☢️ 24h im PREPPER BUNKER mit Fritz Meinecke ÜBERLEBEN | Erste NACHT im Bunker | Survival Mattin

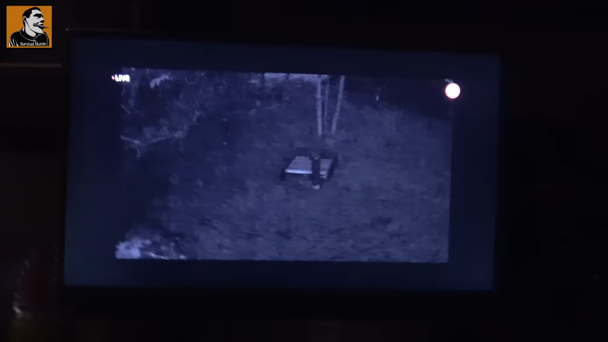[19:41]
Das ist jetzt, das ist jetzt quasi, die Seelschule, es wird dunkel. Was ist draußen? Es krisselt auch schon so ein bisschen, glaube ich, in so Nachtsichtmodus.